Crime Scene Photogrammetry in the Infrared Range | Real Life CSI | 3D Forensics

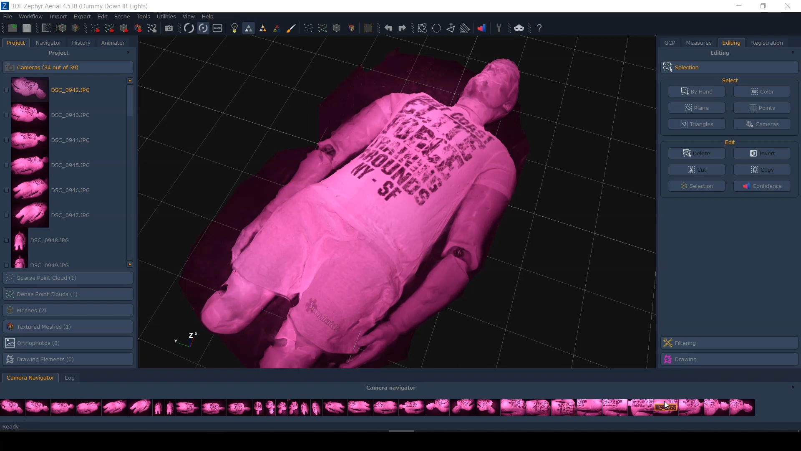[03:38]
So same story here, we have a whole bunch of images at the bottom, and I've processed them in 3DF Zephyr. Same type of thing. But you see, we got some really, really nice contrast here.
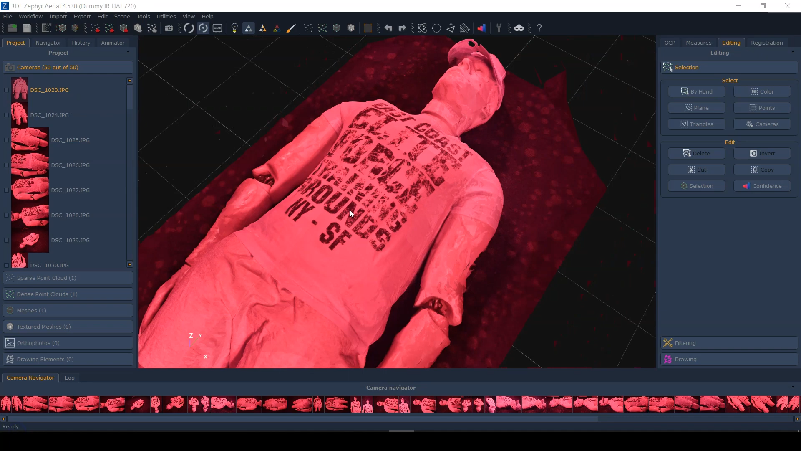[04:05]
So let's have a look at the 720 nanometer model. Here it is. You can see that we have some really good contrast as well.